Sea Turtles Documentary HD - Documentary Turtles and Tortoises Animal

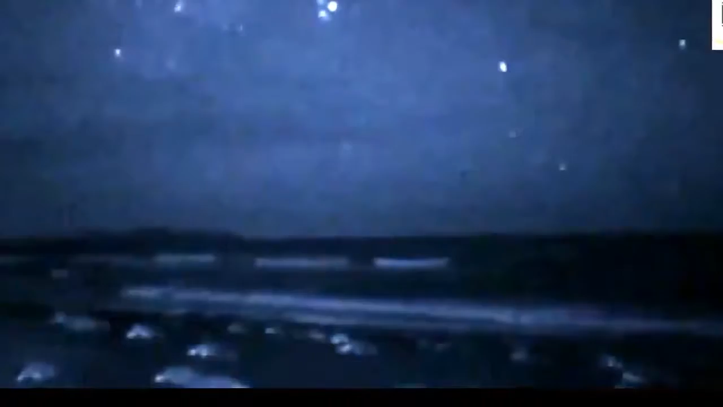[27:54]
high concentration of turtles nesting here on this beach and they're not gonna finish until sunrise probably about eight or nine in the morning so yeah it's gonna be some pretty heavy work all night long
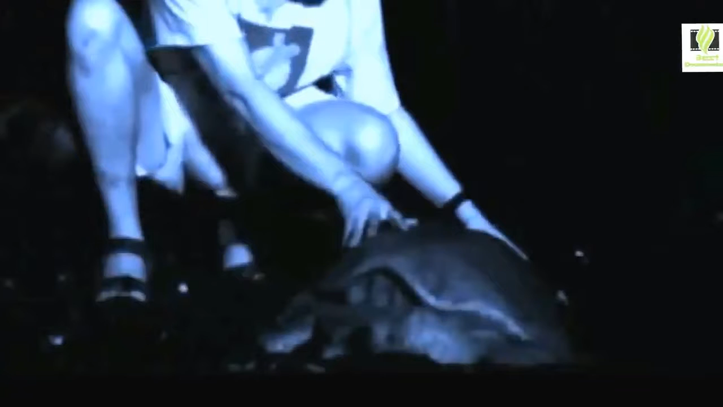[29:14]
she seems to be unaware of him and in a kind of trance he
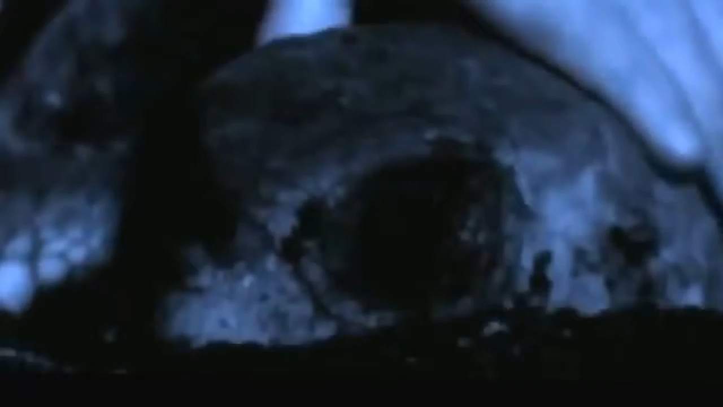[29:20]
examines her gently for signs of disease or injury while she's in this curious semi-conscious state just why she enters this trance is not yet known the studies carried out on the speech indicate
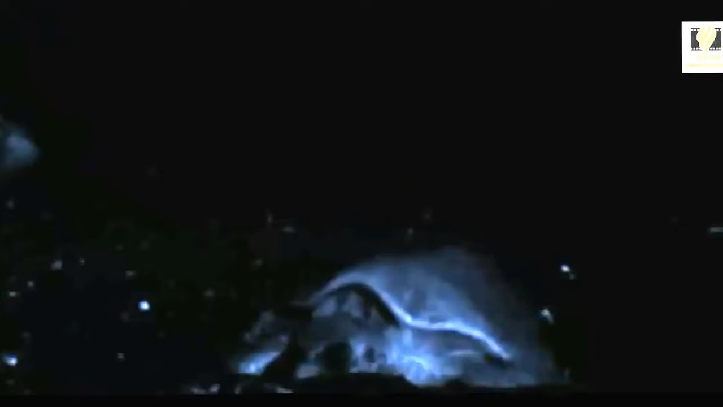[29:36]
that roughly eight percent of all the eggs laid on the speech will actually hatch and turn into little turtles now,